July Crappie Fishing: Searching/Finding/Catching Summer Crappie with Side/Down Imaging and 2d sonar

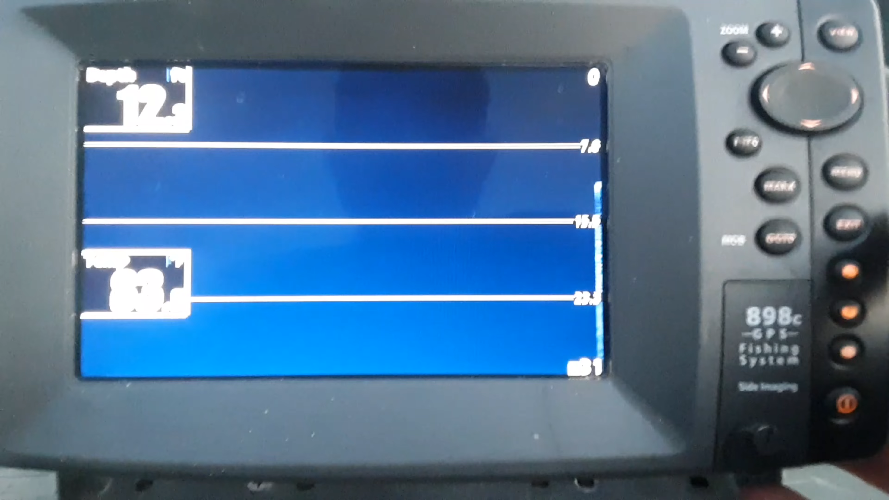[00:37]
This is just an older unit right here. I'm gonna use my side imaging,
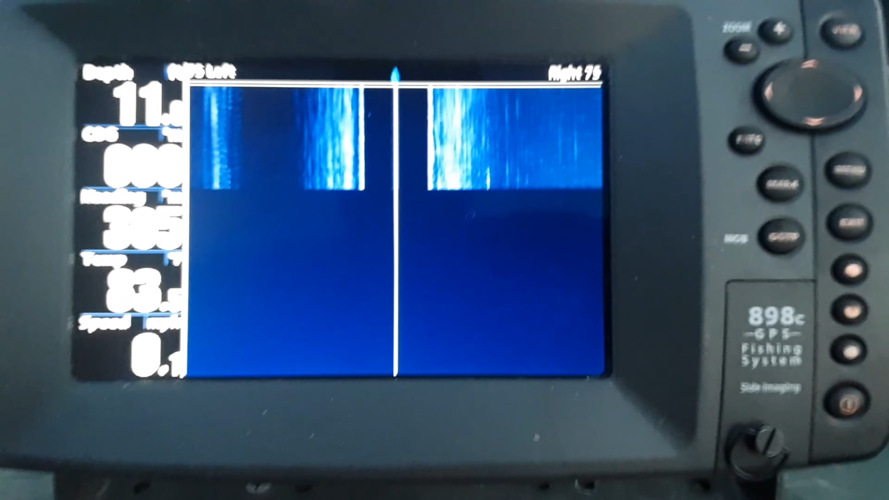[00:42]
and I've got 75 feet out to the left and to the right of this boat, so I'm gonna be covering about 150 feet of river bottom. Sometimes when you go on navionics.com, it doesn't really show the tributaries how deep they are. It'll show them as being shallow, but it's not true for the most part in what I found. So it's always good to actually come out and look at these tributaries.
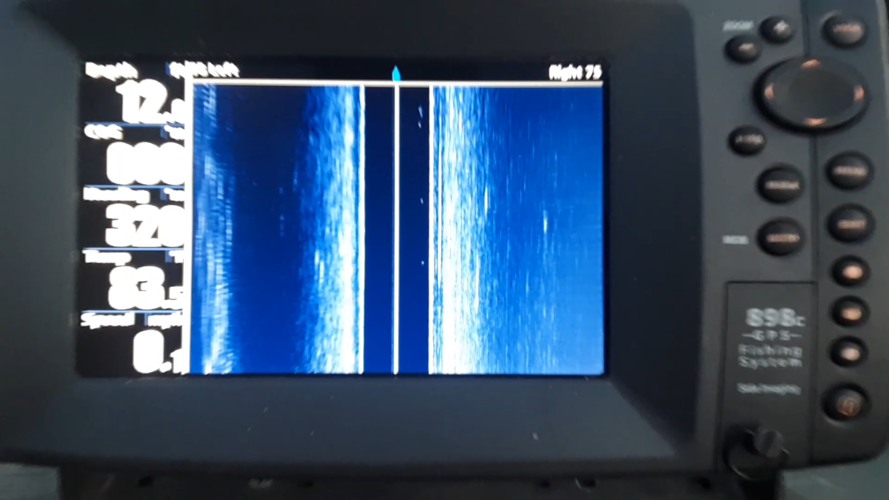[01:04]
So what I'm gonna do when I find something, I'll go through here and I'll mark it,
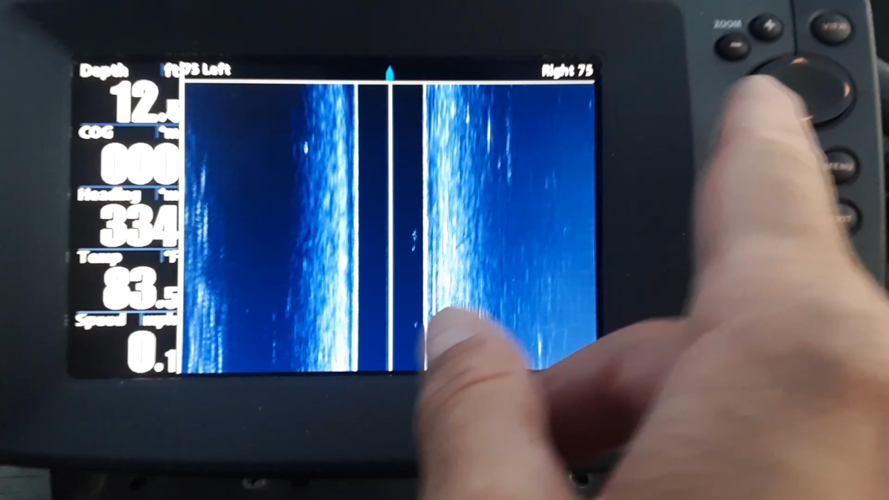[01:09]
and I'll just show you whenever it happens. To cover a little bit more water and a little bit quicker, what I'm gonna do is I'm gonna match my chart speed right here to my engine speed. So I've got my chart speed at 6, so I'm gonna try to maintain about 6 miles an hour. And I'm just, this is called a rough pass where I've got quite a bit of water to cover.
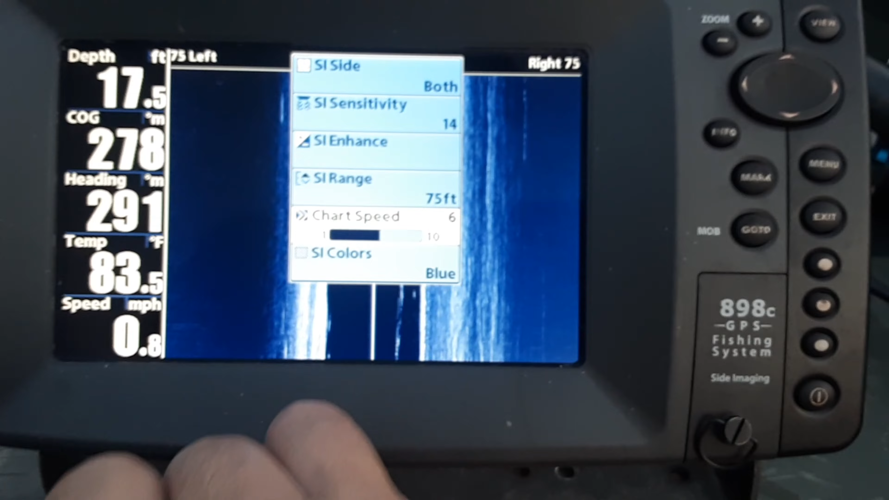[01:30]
On screen: depth 17.5 ft, water 83.5°F, speed 0.8 mph
And I don't wanna be going too slow, because I don't know how long this may take, so.
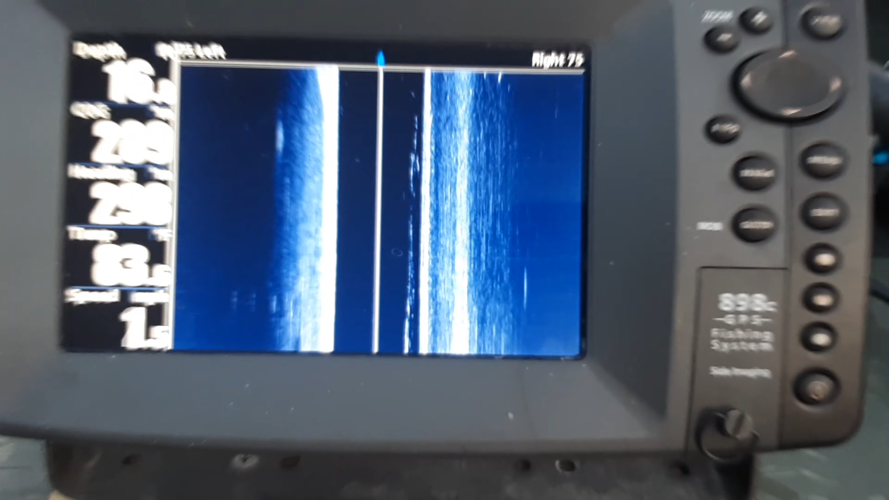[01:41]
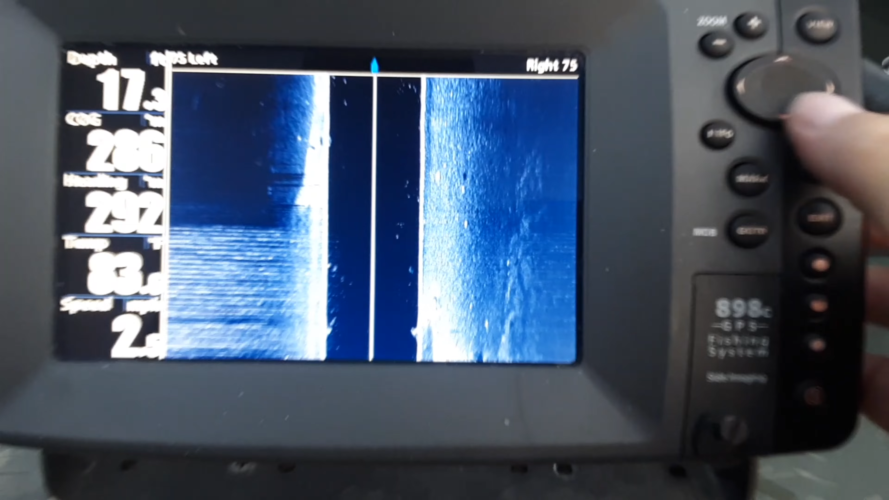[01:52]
As we can see right down here, there's something down here, but I'm looking for something a little bit bigger than that right there. Something a little bit more impressive. There's probably some fish down there, but this is a good depth right here, 17 feet.
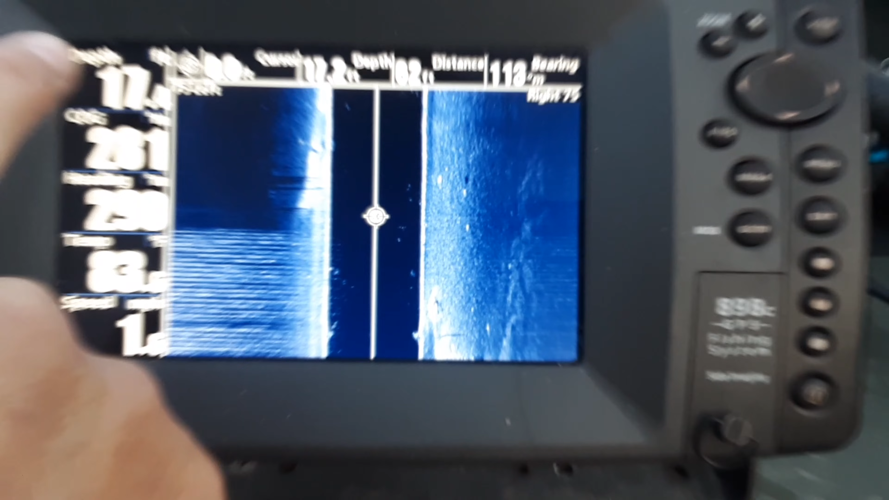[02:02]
But I'm gonna go on up. I'm not gonna mark that. I'm gonna go on up and see what else I can find.
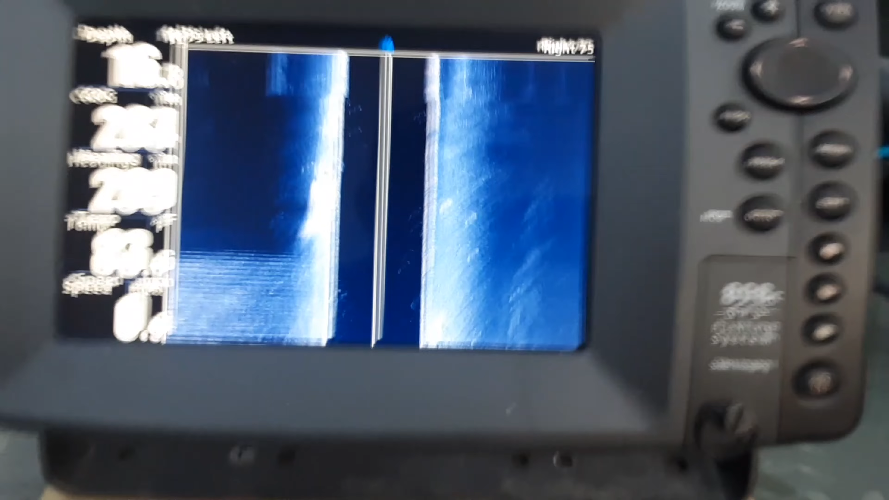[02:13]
Now here's a couple things right here that looks pretty interesting. Looks like we got a log laying down right down here. There's some fish hanging out around it. 17 feet of water.
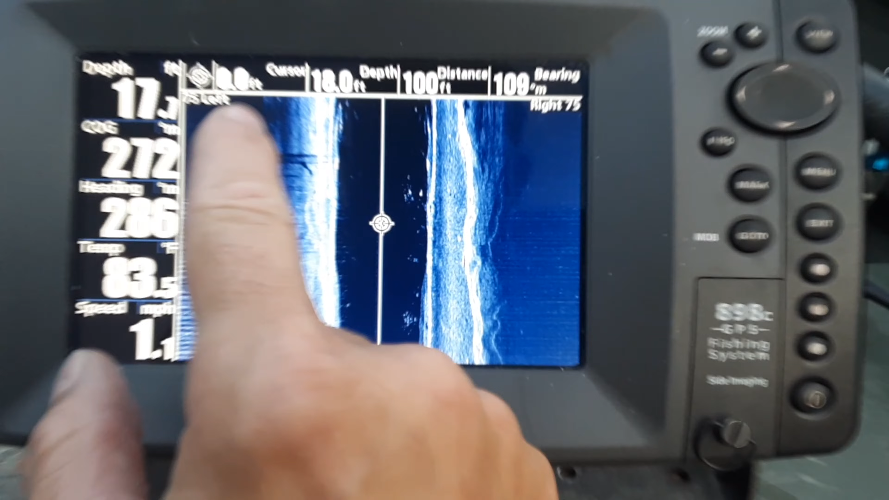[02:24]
Looks like this is really deep down in there, so I'm gonna go ahead and mark it. But what I'd like to find is something that is, looks like there's a couple of different things here. So there's one back here. I'm just gonna go ahead and mark all three of these.
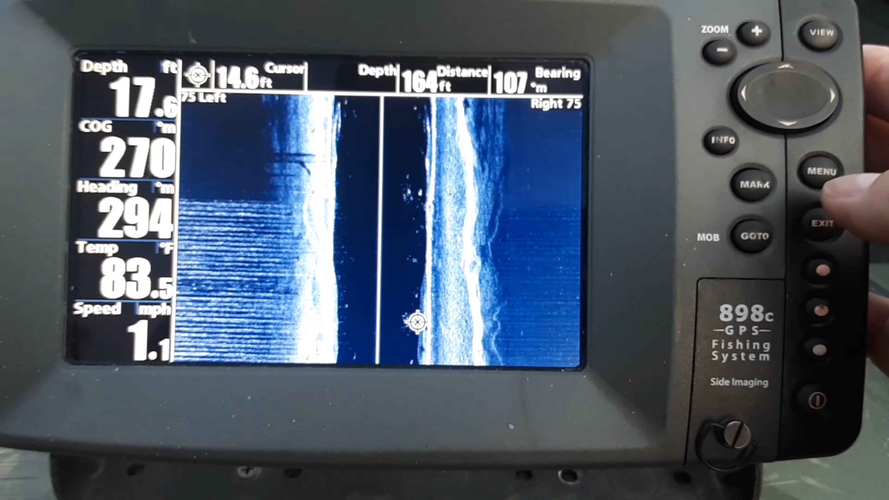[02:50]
On screen: depth 17.6 ft, water 83.5°F, speed 1.1 mph
I'm gonna zoom in on that. Let's see what that looks like. There's like quite a bit of fish hanging out right there. Maybe a school of bait fish.
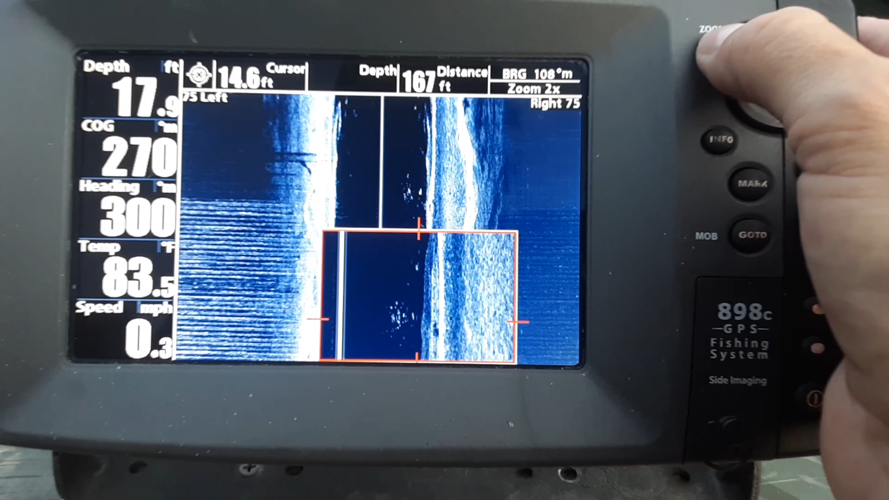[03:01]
On screen: depth 17.9 ft, speed 0.3 mph
I don't really see any structure, but you never know. Yeah, I don't know. Did I mark that already? All right.